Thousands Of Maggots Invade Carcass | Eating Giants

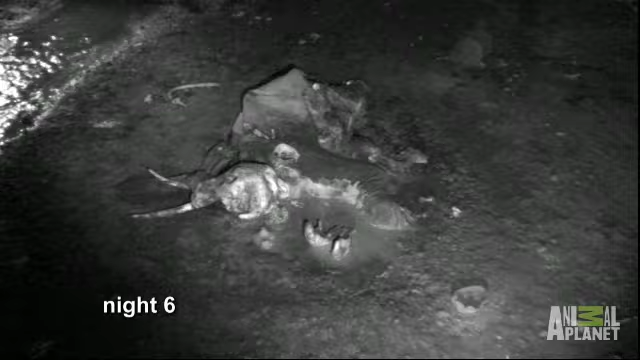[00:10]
In just six days and nights, scavengers have reduced a five-ton elephant to a pile of skin and bones.
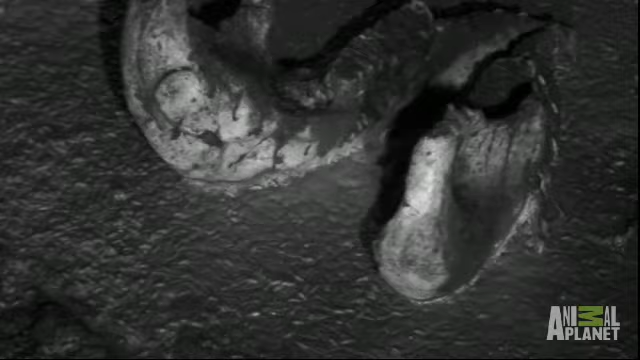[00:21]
For the first night, the hyenas have failed to make an appearance.
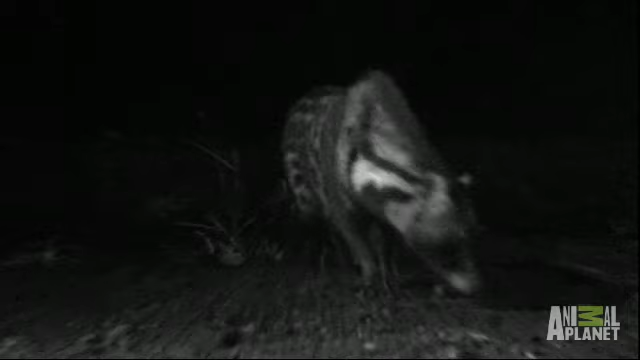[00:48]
rare visitor in search of rich pickings at the carcass.
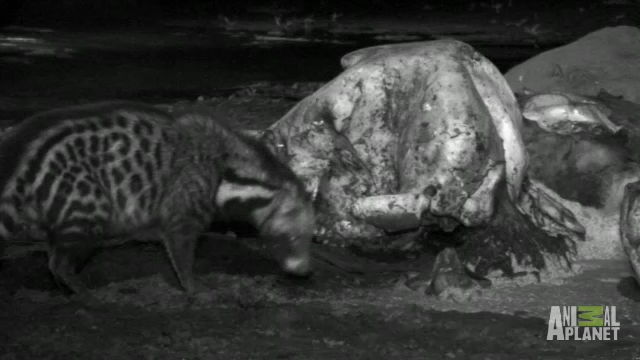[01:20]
Just an idea just how heavy it is. Yes, that's a big animal. But the civet isn't just here for the elephant. Oh, this is great. Look, it is. It is actually eating maggots. That's great, because we don't yet have a mammal that's actually been eating the maggots near this carcass.
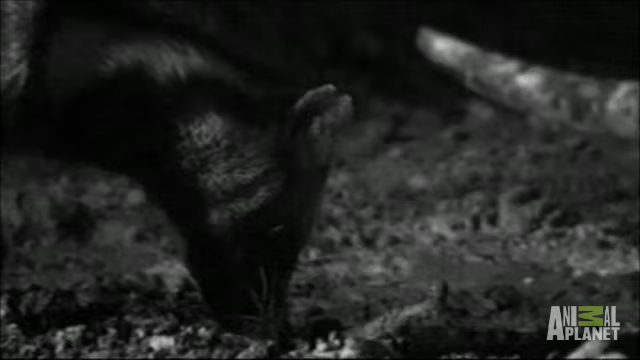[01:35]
So this is fantastic. Look, it's actually licking them up from that broth. A foul-smelling broth there.